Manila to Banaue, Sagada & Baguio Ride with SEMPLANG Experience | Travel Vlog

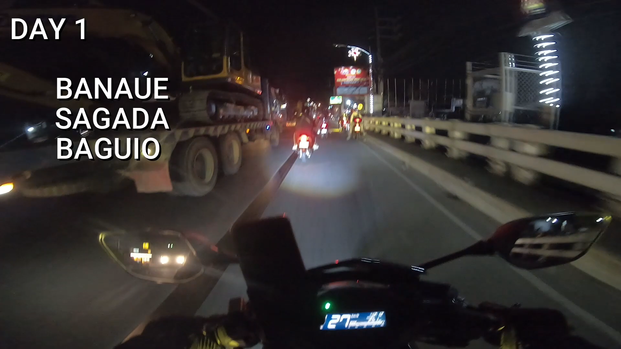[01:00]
Kukunin namin ito ng 3 araw at 2 gabi. Time check, alas 12 ng hating gabi. Umalis kami sa may Tondo ng alas 11 at kasalukuyang binabaybay namin itong MacArthur Highway. Kasabay ang naglalaki ang mga truck at maraming mga riders.
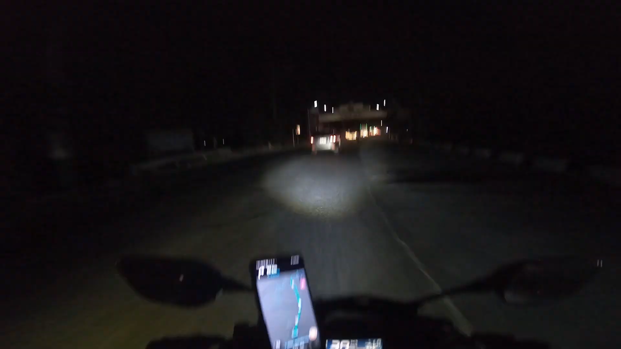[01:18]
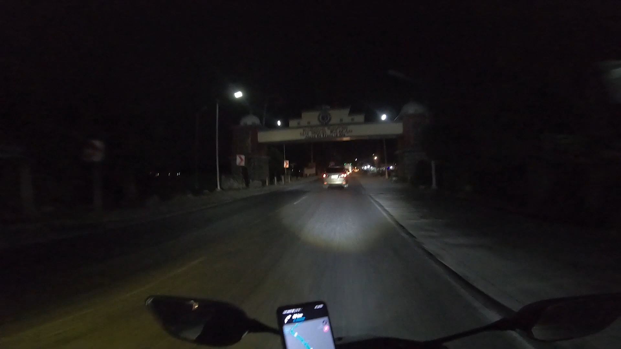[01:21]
Maligayang pagdating San Miguel, Bulacan. Ang daming riders sa tabi-tabi oh. Siguro may mga inaantay na mga kasama to or tamang breakfast muna. San kaya biyahe nila? At marami na namang riders ang nag-stop over dito sa may tabi. Yung iba para magpahinga at kumain siguro. Yan, mas marami dito kasi nandito tayo sa arko ng Nueva Ecija.
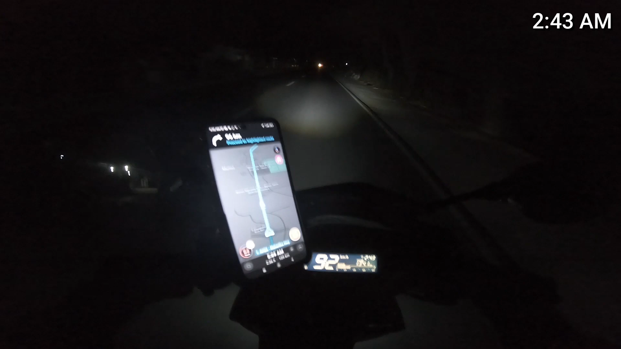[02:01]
Ganito po ang takbuhan namin habang binabaybay namin itong napakagandang kalsada ng Nueva Ecija. 90, 100, 105. Yan, nakakatakot nga lang. Itong video na ito eh, si Master Loloy po itong nagmamaneho nitong motor niya. Papasok na kami nito ng Muñoz, Nueva Ecija.